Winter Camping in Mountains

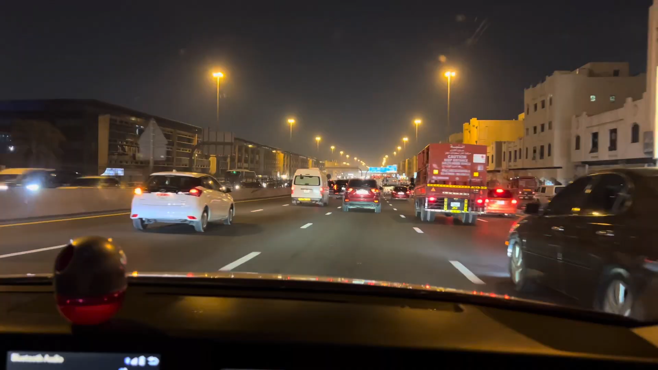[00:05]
विंटर स्टार्ट हो चुकी है एंड वी आर गोइंग फॉर नाइट कैंपिंग। रात के 10 बजे रोड पे इतनी बुरी ट्रैफिक थी कि पूछे ना।
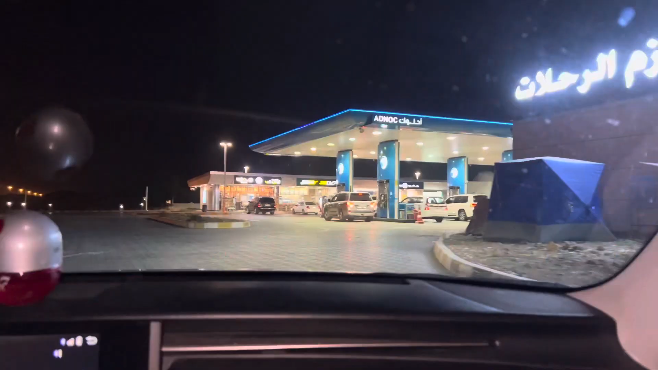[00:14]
हम पहुंचे पेट्रोल पंप जहां डिसाइडेड था कि हम सब सारे लोग यहां पे मिलेंगे।
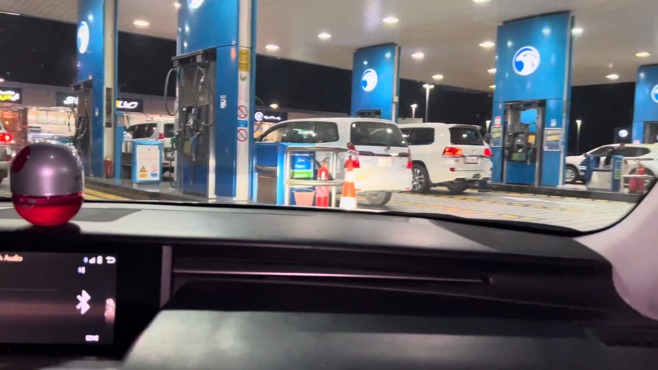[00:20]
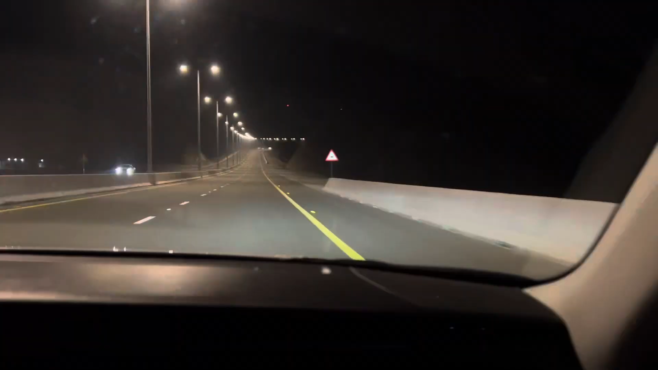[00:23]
इफ यू गाइस आर न्यू ऑन माय चैनल प्लीज डू लाइक शेयर एंड सब्सक्राइब। आधी अंधेरी रात को वाजियों से गुजरते हुए हम निकले अपने डेस्टिनेशन के लिए। सो लेट्स गो। हॉरर मूवी के सीन की फीलिंग आ रही थी।
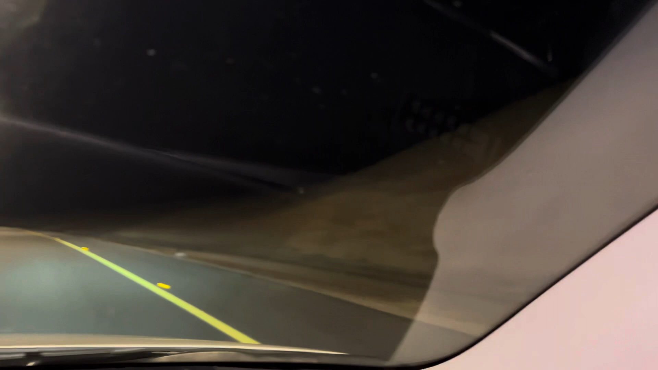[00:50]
अंधेरी रात में पहाड़ों के बीच से एक अकेली गाड़ी गुजर रही है। जब तक हाईवे पे थे तब तक तो लाइट भी थी।
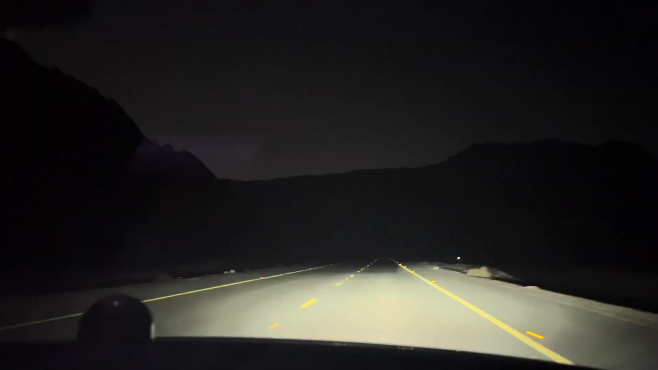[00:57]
जब हम लोग ने हाईवे क्रॉस कर लिए तो आप देख सकते हो पूरी प्रॉपर अंधेरा था। जस्ट कार की जो लाइट थी उससे हम लोग जा रहे थे।
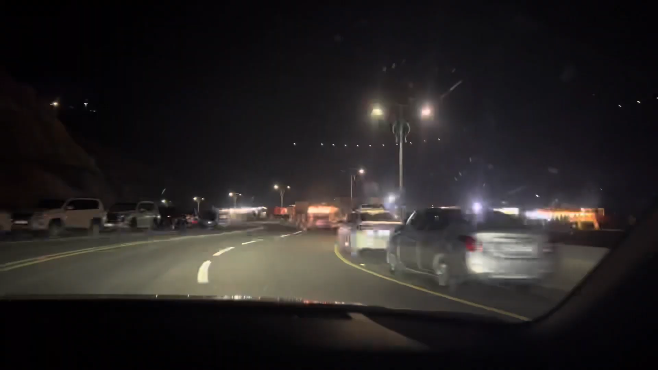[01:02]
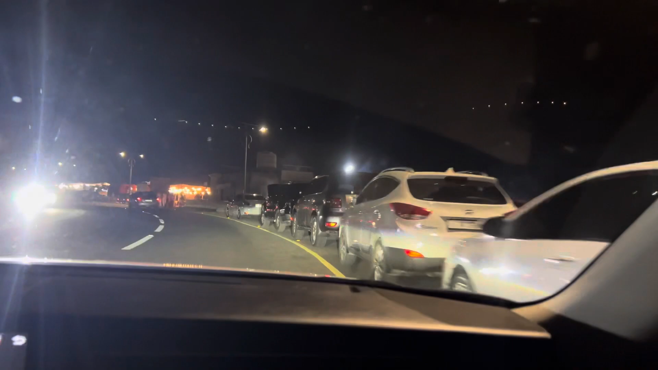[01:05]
एंड फाइनली वी रीच टू आवर डेस्टिनेशन आफ्टर 1.5 आवर ऑफ ट्रैवलिंग।